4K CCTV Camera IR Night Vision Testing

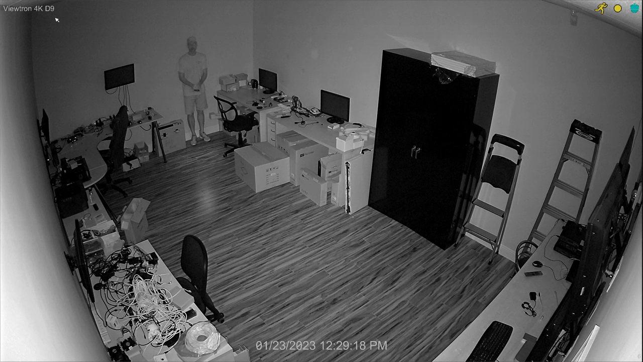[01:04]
Just the flashlight angled towards my feet so I could see where I'm walking and I'm going to turn that off and put my phone in my pocket in a minute so there'll be zero light in this room. So there's a zero light IR night vision mode right there from that camera and you could see it illuminates the entire room very evenly. My face is not whited out. It's a nice balanced IR. Works perfect for this room in my opinion.